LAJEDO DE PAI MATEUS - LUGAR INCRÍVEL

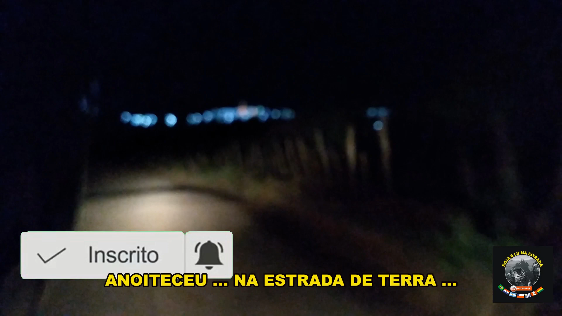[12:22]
Olha o estado da pista. Aquela luz ao fundo é a cidade. Uhul, chegamos na pista.